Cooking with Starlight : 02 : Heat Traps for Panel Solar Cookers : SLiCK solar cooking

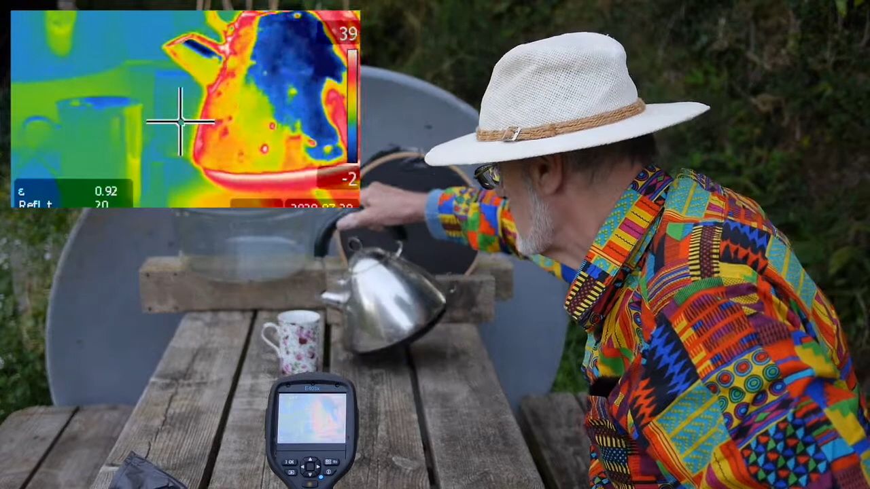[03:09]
About half way, two thirds of the way up.
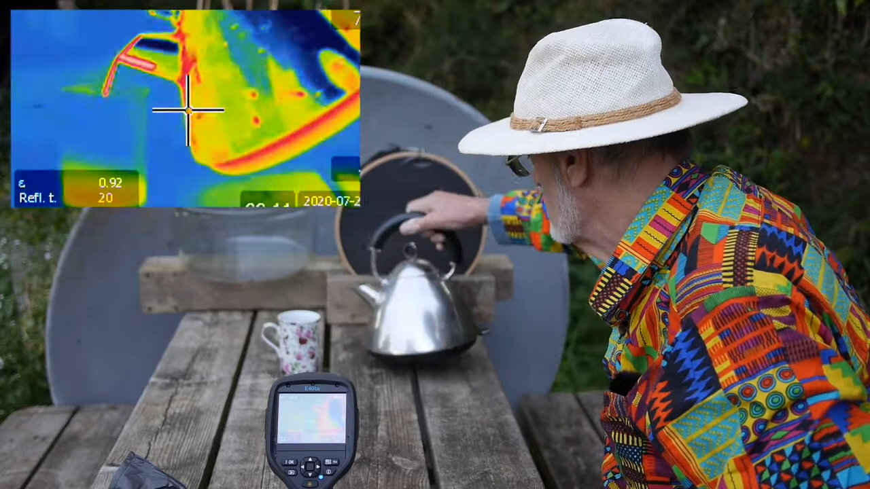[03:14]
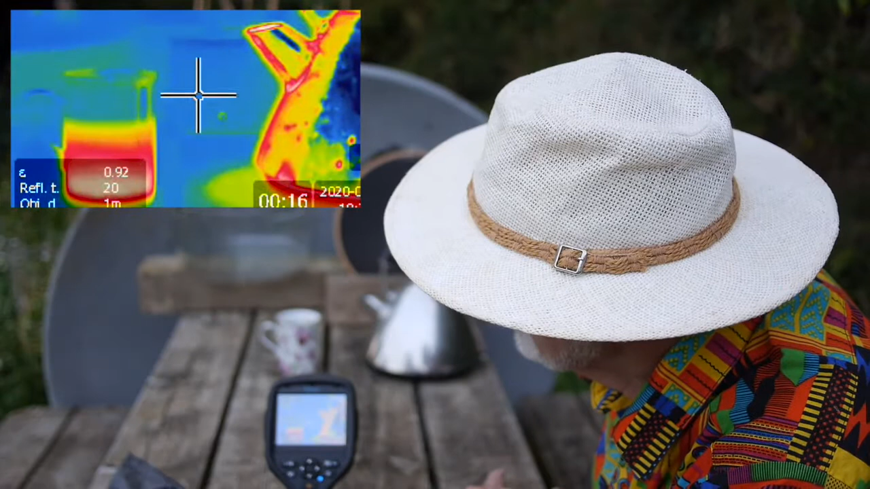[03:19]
And you can see immediately that the hot water is heating the mug
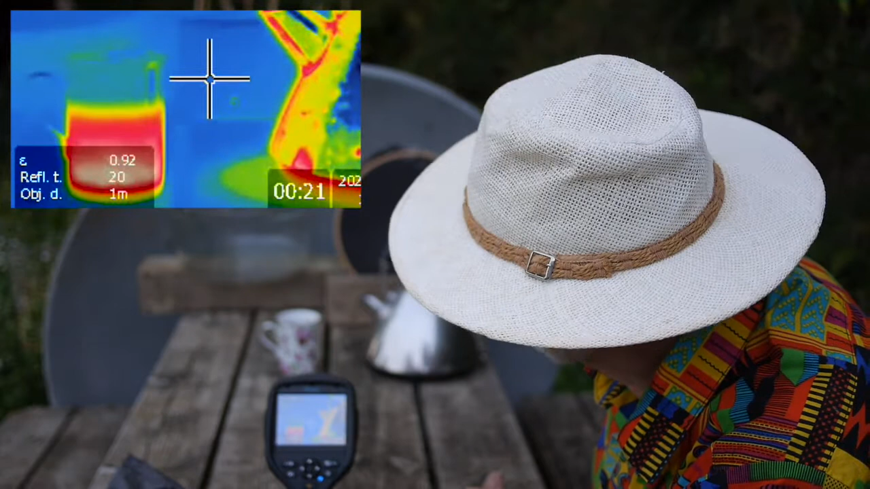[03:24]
and the outside of the mug is becoming hotter, which you can clearly see.
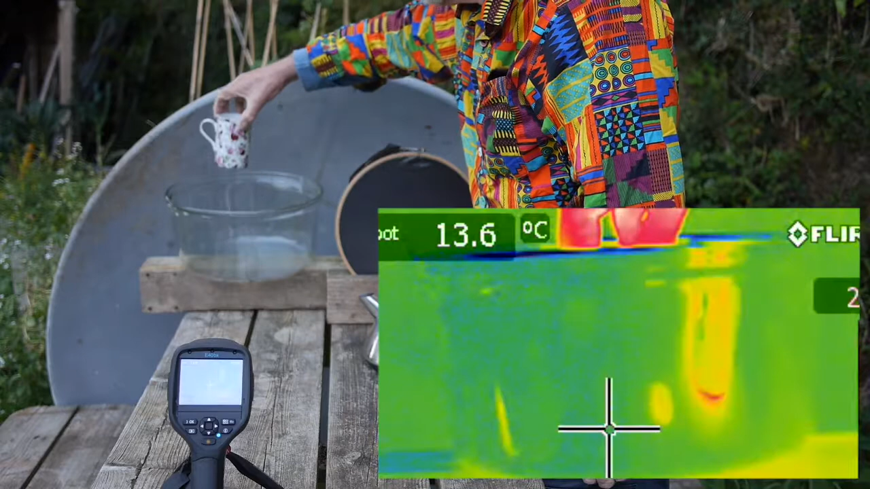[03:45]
On screen: spot 13.6°C
And what you should see is that the mug disappears.
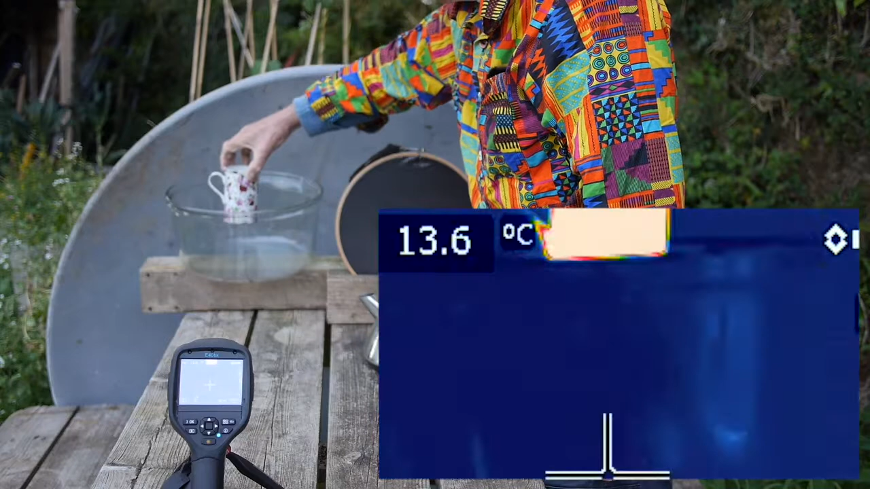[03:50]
On screen: spot 13.6°C
In other words the thermal imager cannot, can no longer see the heat given out by the heat trap. Once it's below the level of the heat trap.
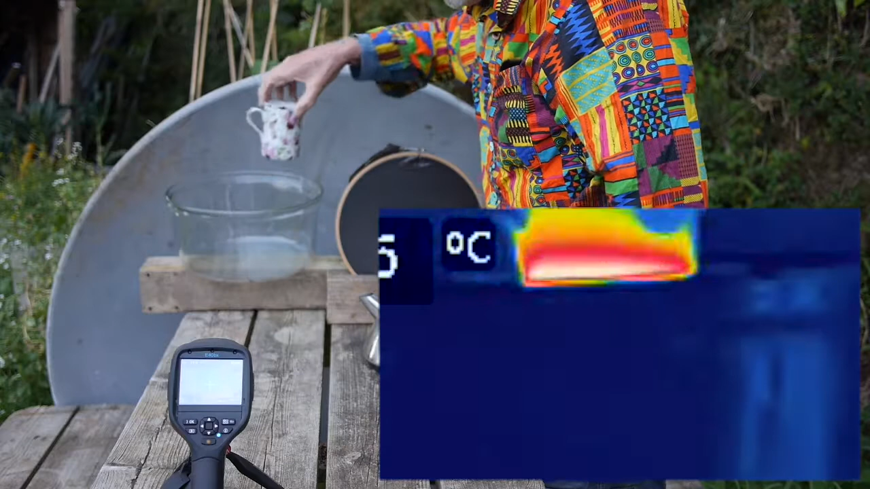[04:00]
And now I'm going to lower the mug behind this bit of black plastic.
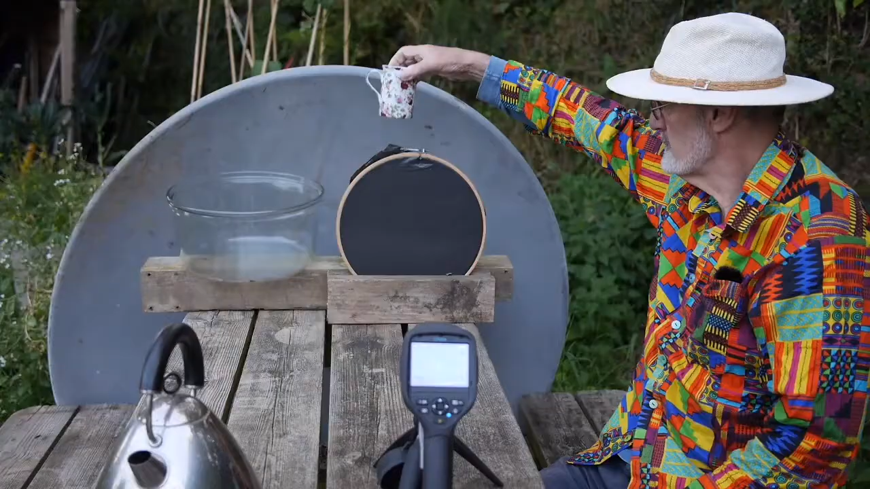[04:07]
And you should be able to see the mug quite clearly through the plastic from the image on the thermal imager. The thermal imager can still
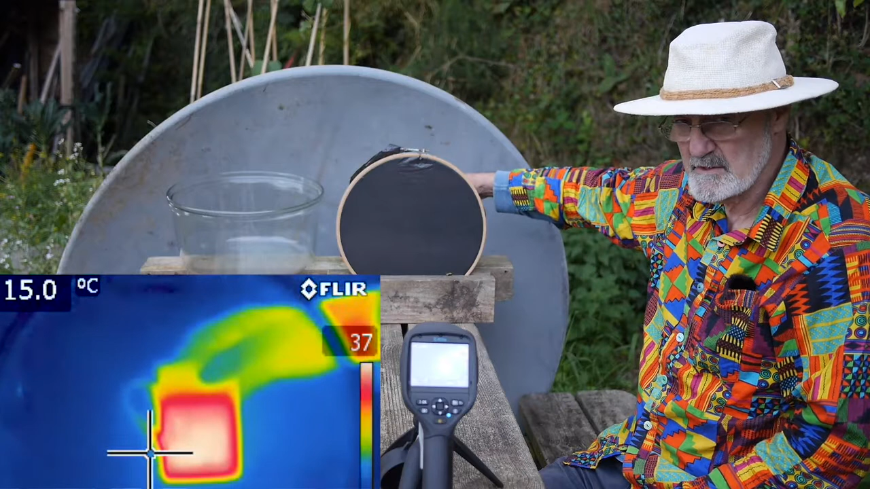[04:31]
On screen: spot 15.0°C
see the mug through the black plastic. Whereas using the conventional camera that you're looking through, it's obscured, it's behind the black plastic so you can't see it. So radiant long wave infrared radiation travels straight through this plastic.
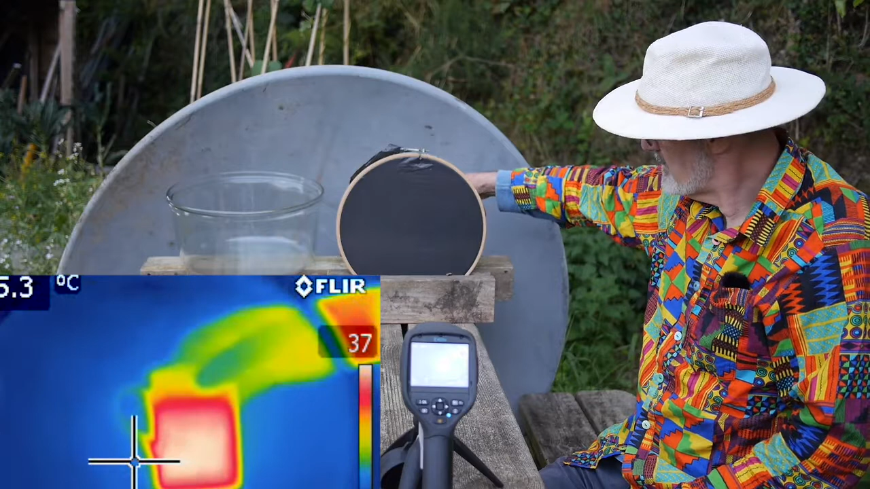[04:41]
And now I'm going to put the mug behind this oven bag, which you saw before,
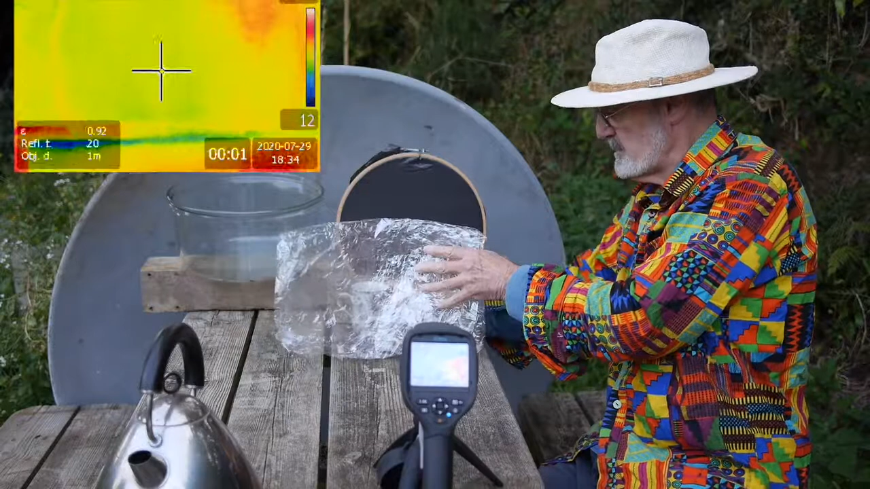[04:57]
And as you should be able to see, the thermal imager can quite easily see straight through four layers of this oven bag.